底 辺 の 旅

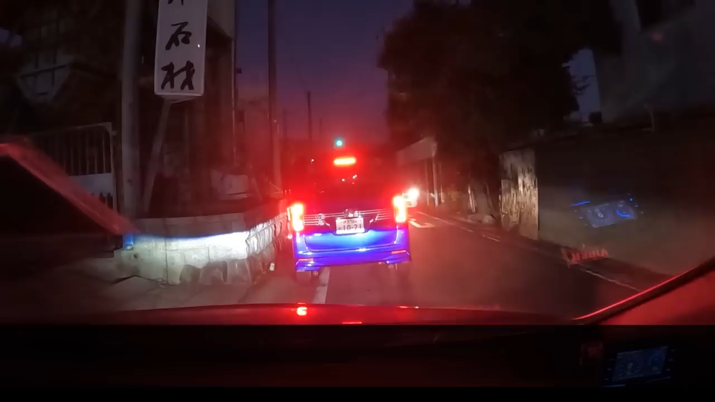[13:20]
横幅1800。この手の細い道の、上限サイズでしょう。いや、1800でもデカすぎると俺は思う。このプリウスの横幅1760でも、ミラーがスレスレになることは多い。この車幅でも高速安定性は十分すぎるほど高い。横幅は本当によく考えてね。
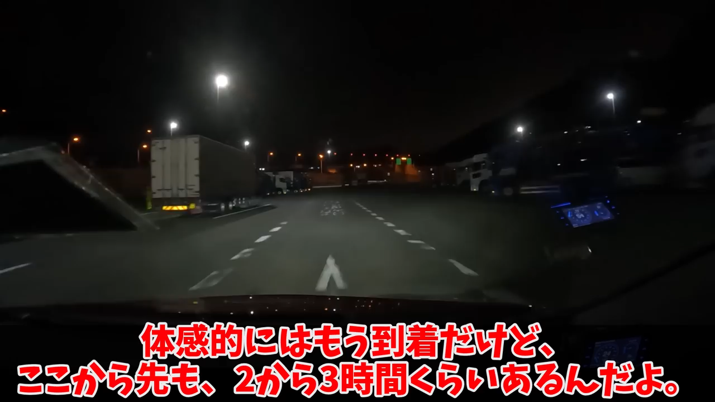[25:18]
体感的にはもう到着だけど、ここから先も、2から3時間くらいあるんだよ。分岐を間違えましたね。カットするべきなんだろうけども。プリウスって車体小さいから、周囲さえ見ていれば、小回り聞かせられるんだ。うおっと直角カーブ明けの合流。厳しい条件だったけど、しっかり速度を乗せて円滑に入れました。そして雨男発動、降ってまいりました。やっぱり雨は降るんだな。だとしても、奇跡的に持ってくれたぞ。スタッドレスタイヤで、気温低くて、ウエット路面か。ほとんどタイヤも温まらないし、ゆったり進みましょうかね。